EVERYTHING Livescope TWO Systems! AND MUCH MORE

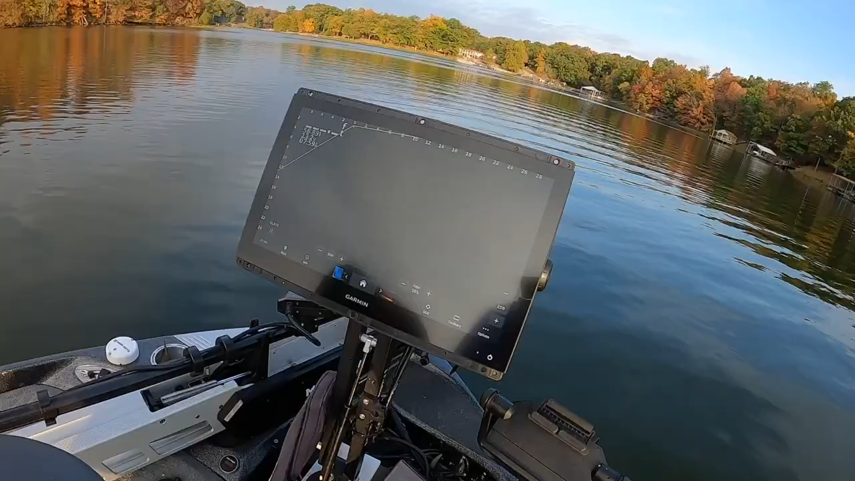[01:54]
there's my 86 16 there's my 126 sv
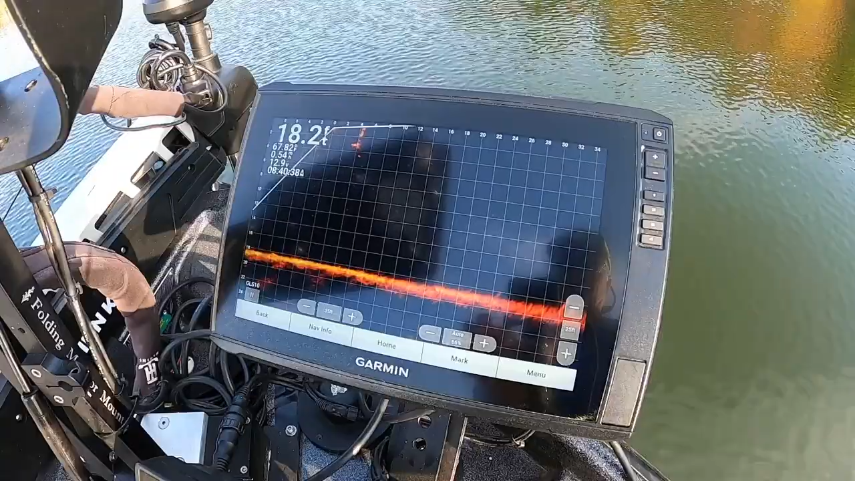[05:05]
super clear and uh
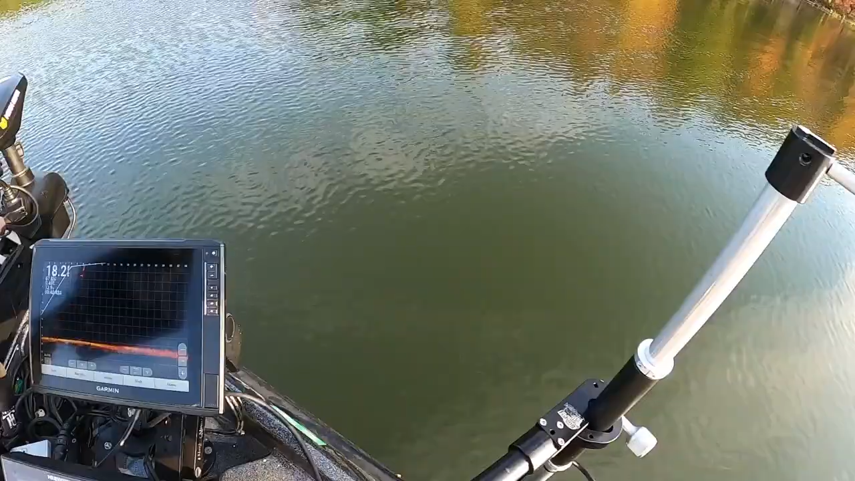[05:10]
this mount i have to i'm going to brag on mark um this thing is extremely sturdy um i can tell you that i was going about three plus miles an hour and this thing wasn't even budging
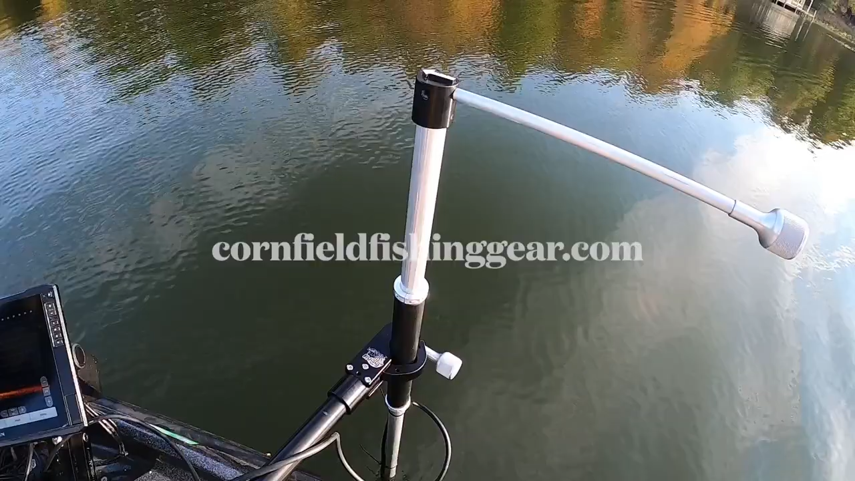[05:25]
it just feels like a rock i mean you talk about american
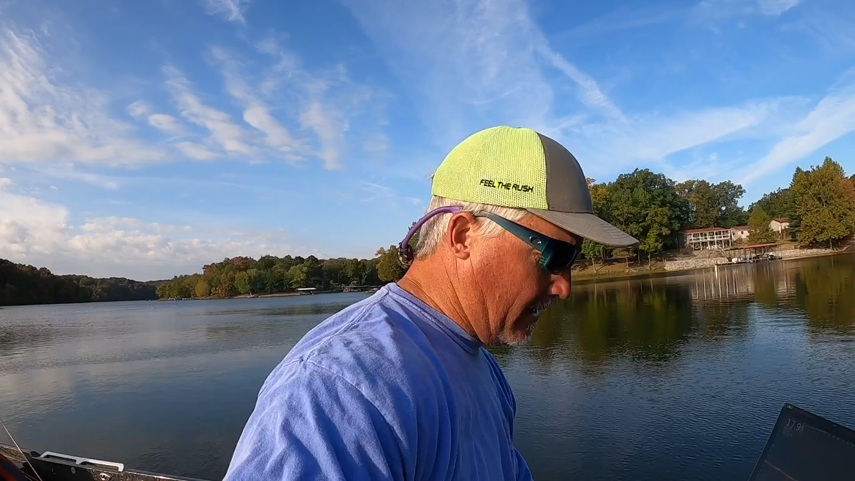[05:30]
made quality this is without doubt the best hand system i've ever side pole mount system i have ever seen um well built looks pretty and
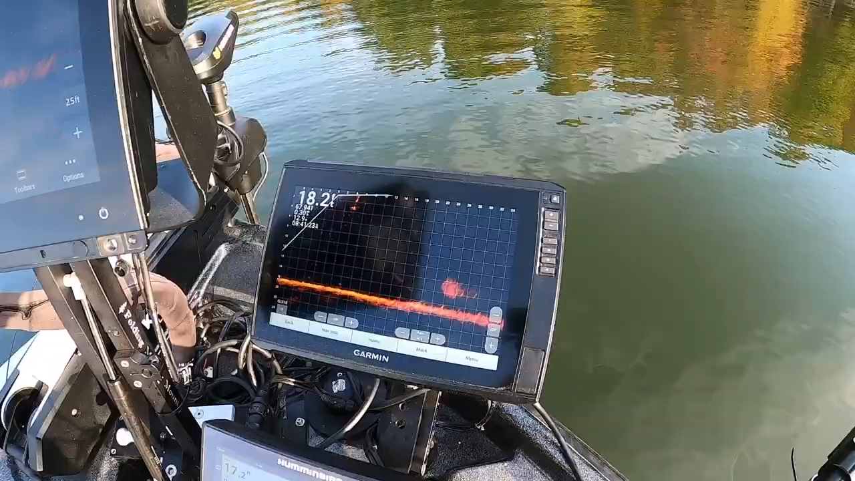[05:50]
very impressed and i'm not just saying that i mean that's that's my legit that's legit uh the 126 sv is beautiful it will forever be my number one i think that is the best bang for your buck if you do not
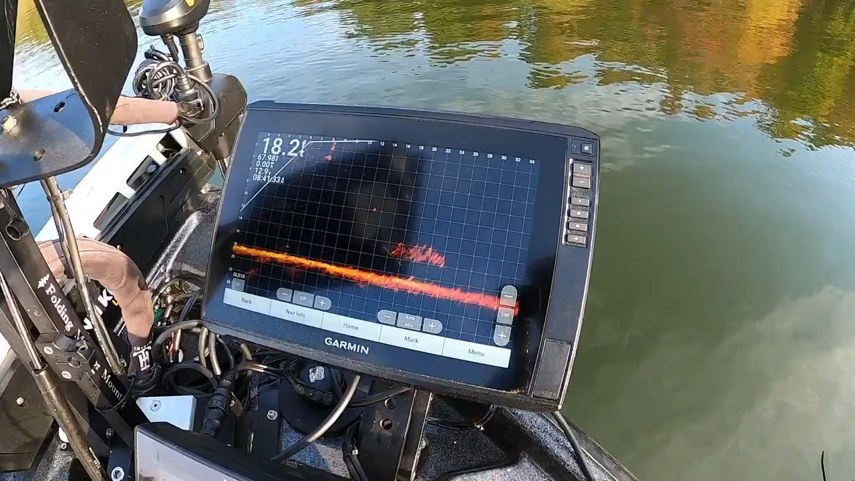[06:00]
need to do videos and i love of course my 126 i'm
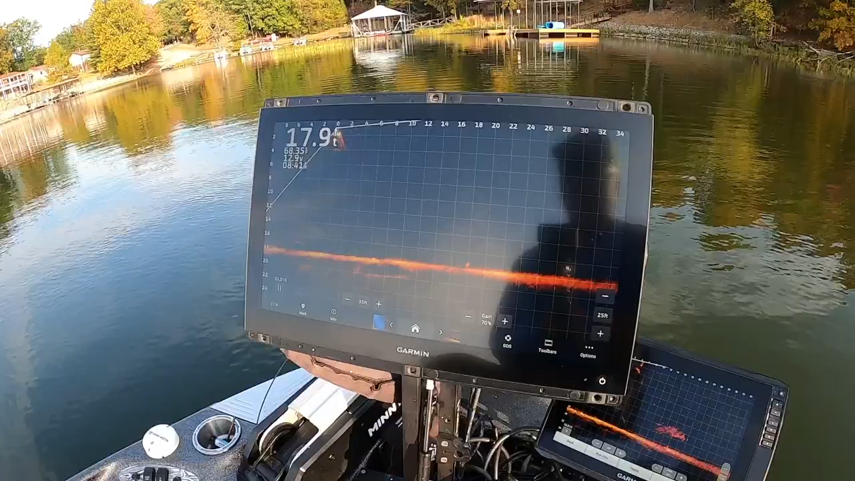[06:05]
sorry my 86 16 right here but i gotta tell you i'm liking this image right
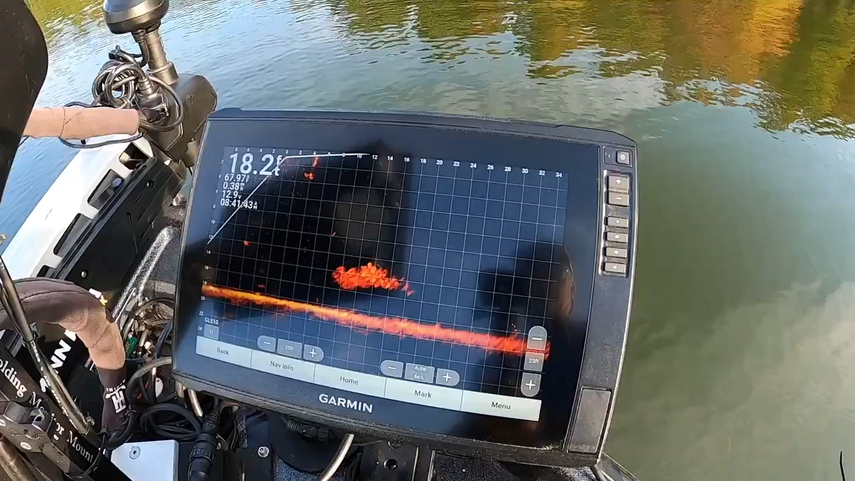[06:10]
here i don't know if it's the difference between the transducers or what but i'm pretty i mean there's the same pile
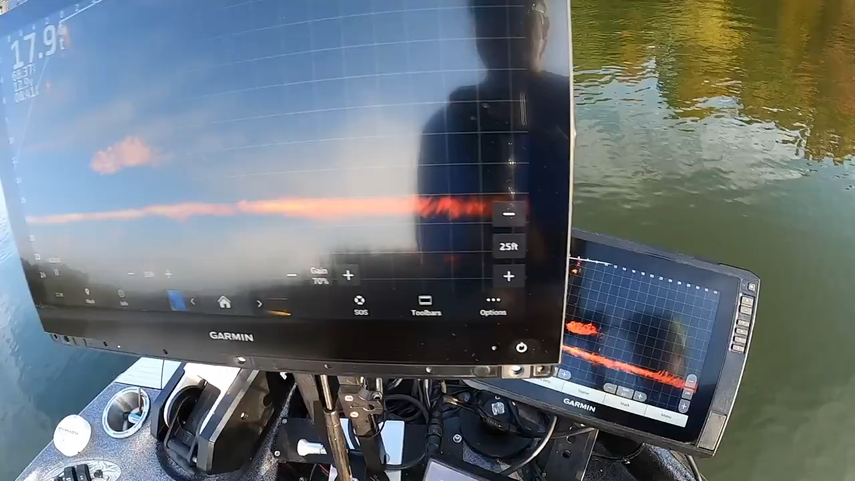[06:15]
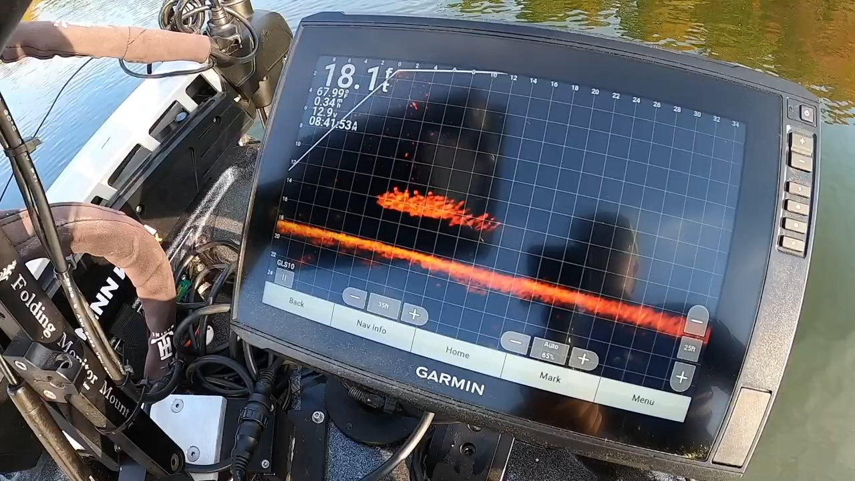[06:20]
of fish now let's talk about let me get you guys in a better i
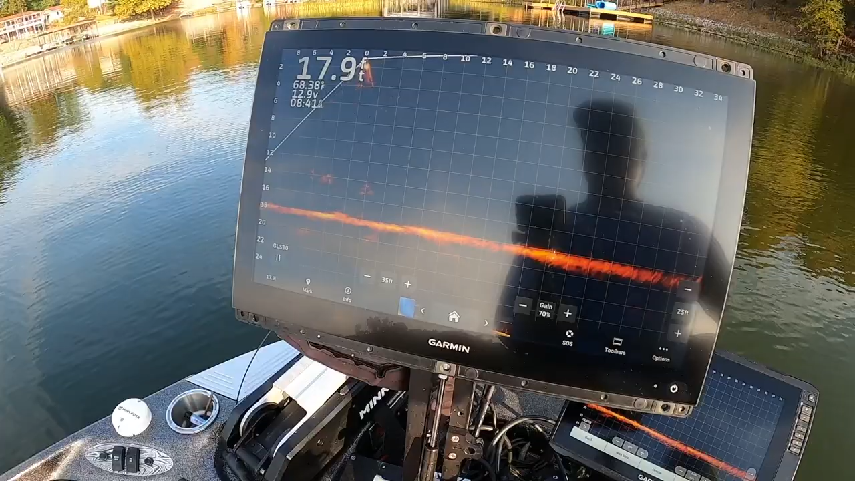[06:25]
On screen: depth 17.9 ft
should it should be pretty good actually right here let's talk about feedback people always
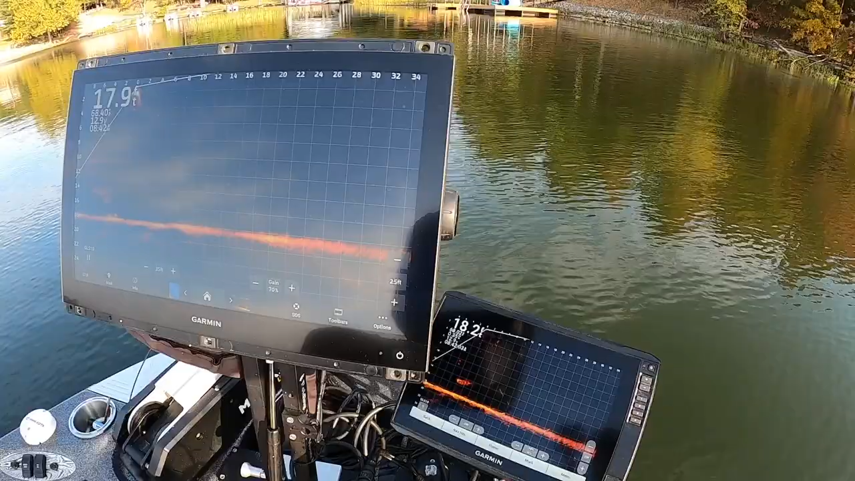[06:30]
talk about feedback between transducers and i have seen it so look at these the how we're pointed we're pointed both are pointed straight
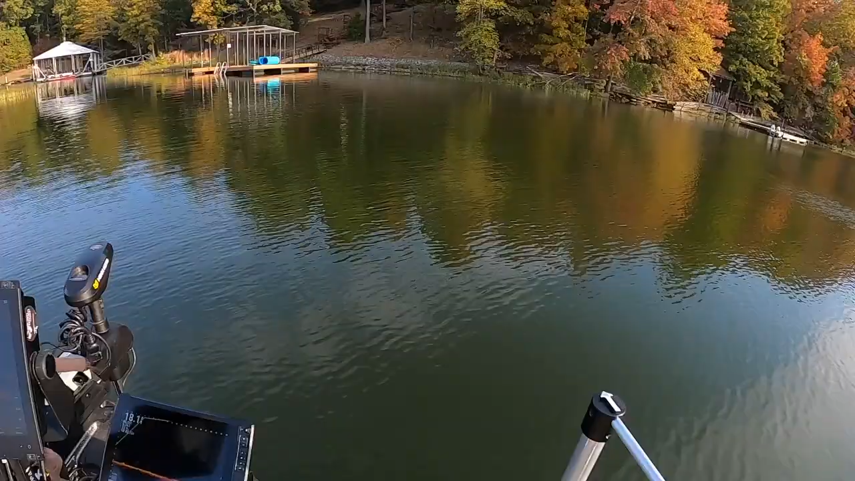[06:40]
away right there i know this is going to get a little bouncy guys but right there now watch my screen up here if i turn this handle over to it you see
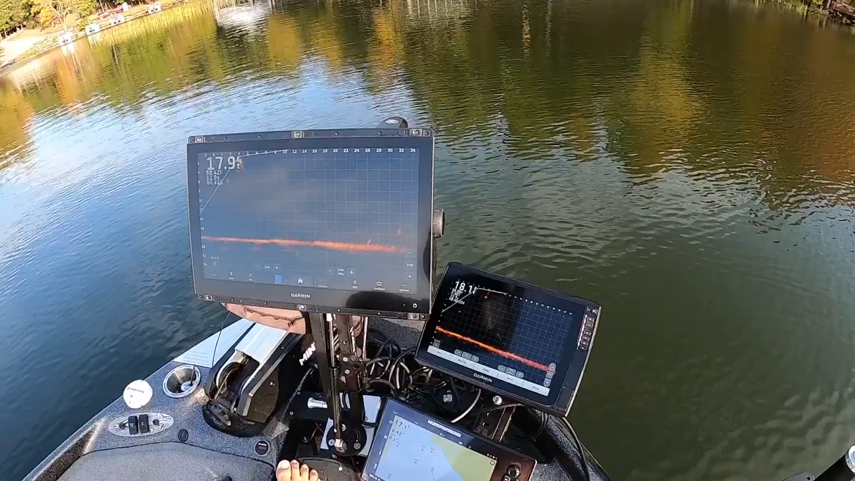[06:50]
the flicker hopefully you guys saw that so when we start crossing the beams
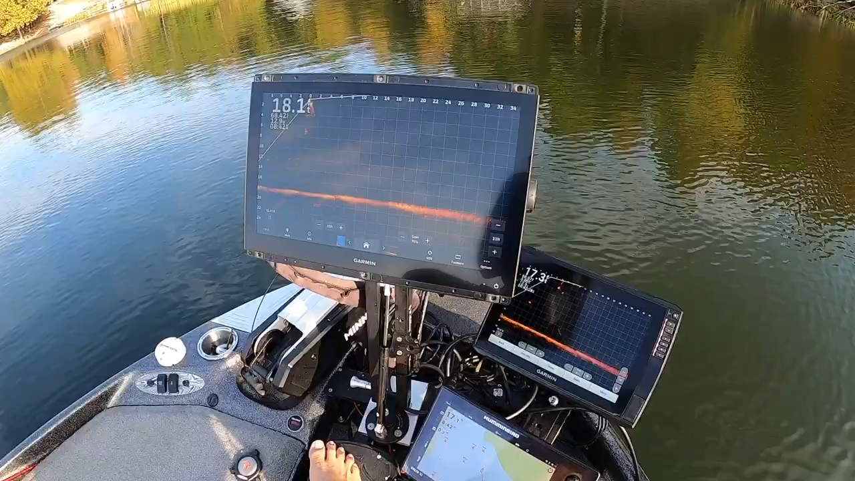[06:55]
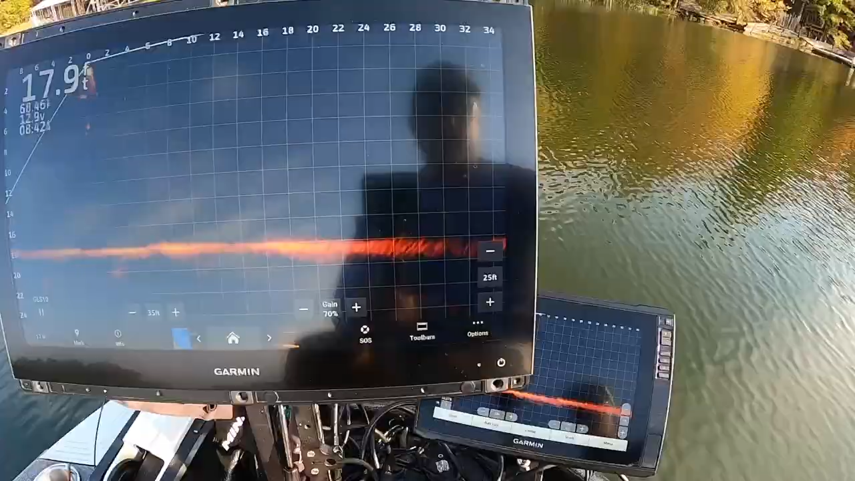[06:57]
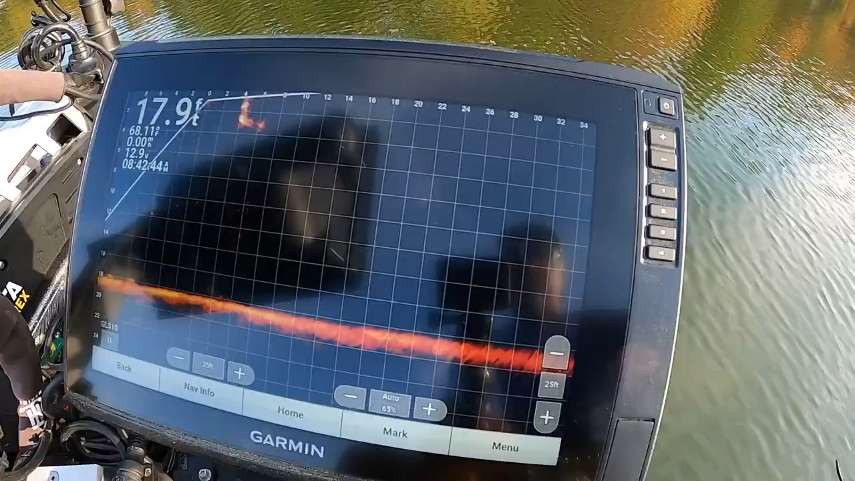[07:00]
all right so there's i just saw it down here on this screen for sure see the flicker there's the flicker
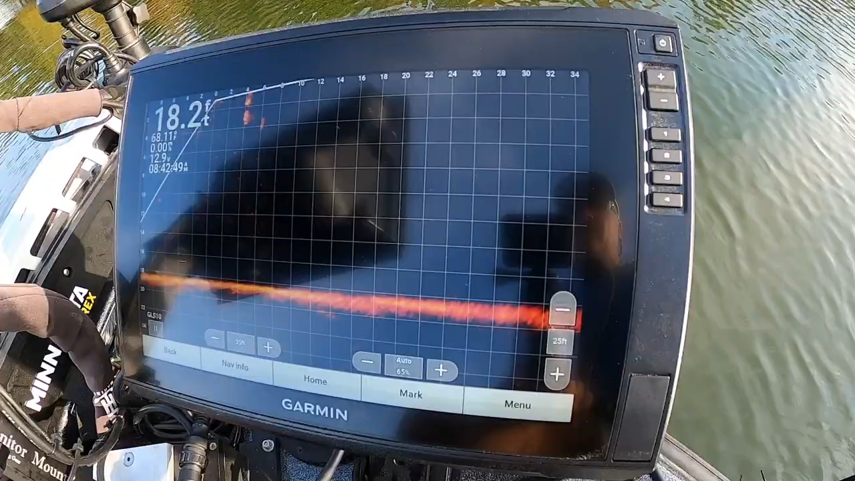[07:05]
On screen: depth 18.2 ft
that's it or that's the feedback now i gotta admit it's not
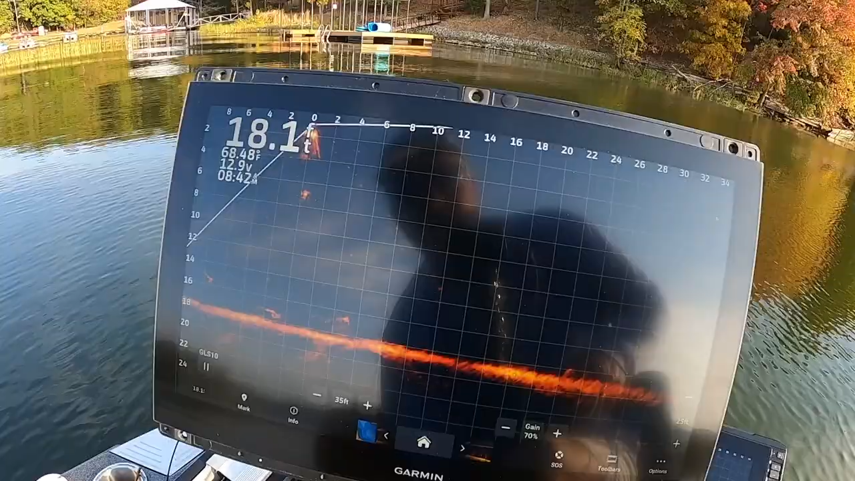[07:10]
nearly as bad there's the flicker up here it's not nearly as bad as i think it once